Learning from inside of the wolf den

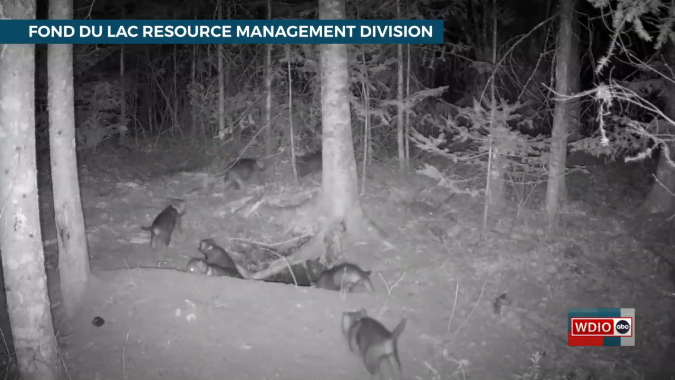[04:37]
The trail cameras show the pups have been moved to a new den, where all the tracking signals are still strong for Mike and his team.